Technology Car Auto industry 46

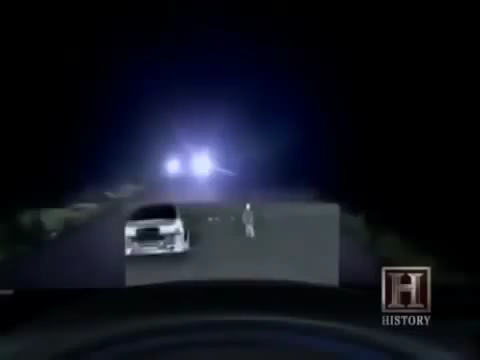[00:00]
are to react before you do the next stage of the active night vision system where I could